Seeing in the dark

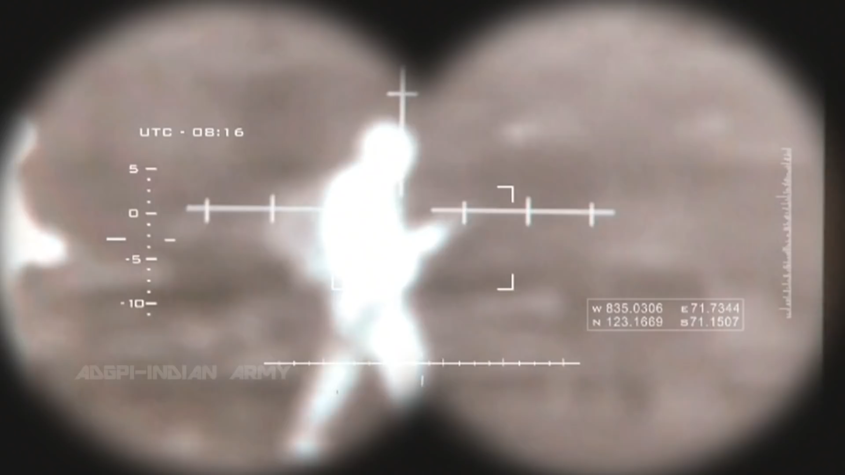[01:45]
Every object emits a certain amount of infrared radiation.
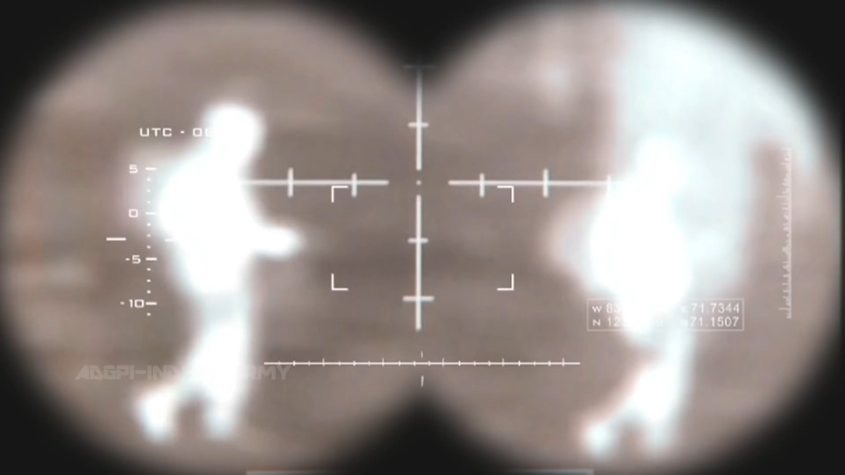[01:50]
The hotter the object, the more infrared radiation it produces.
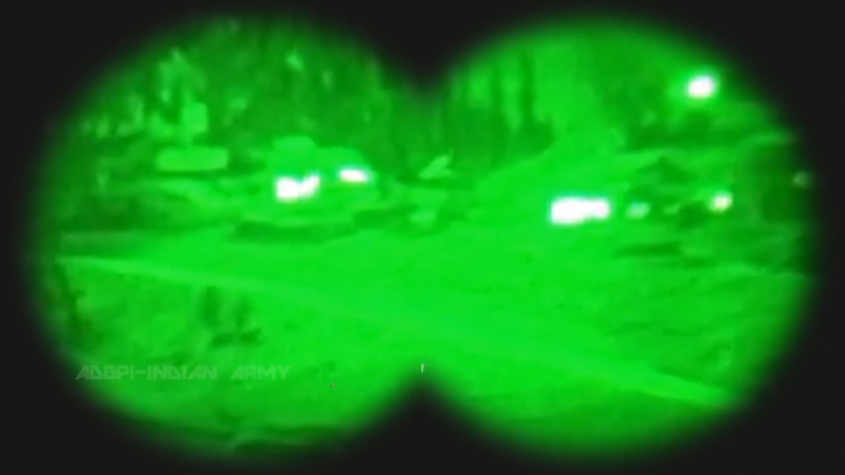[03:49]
These devices use image enhancers to boost whatever little natural light they may be.
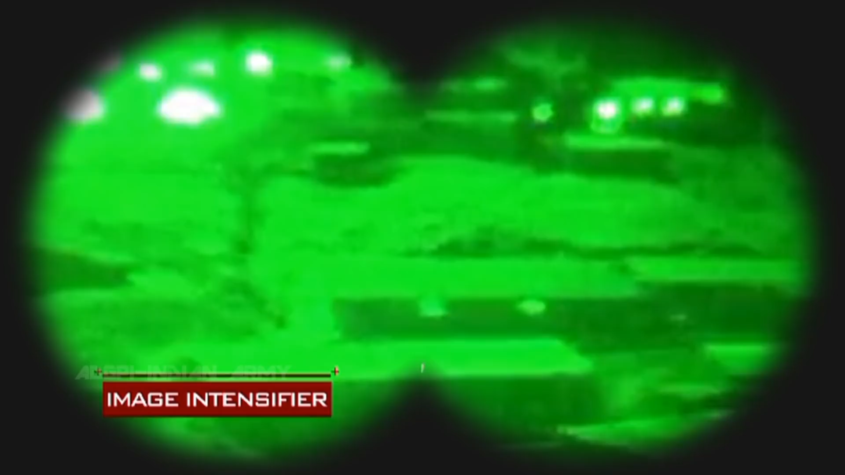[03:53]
The pilots view a green monochromatic world outside.
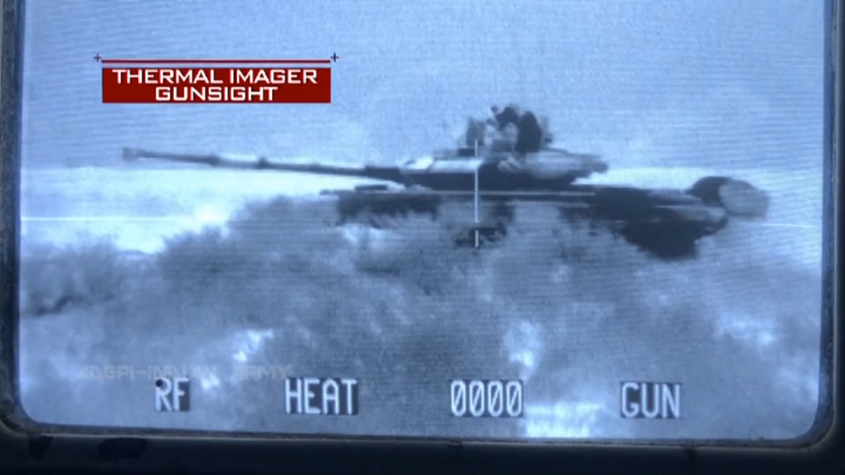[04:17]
Their thermal imager can see in the dark up to six kilometers away.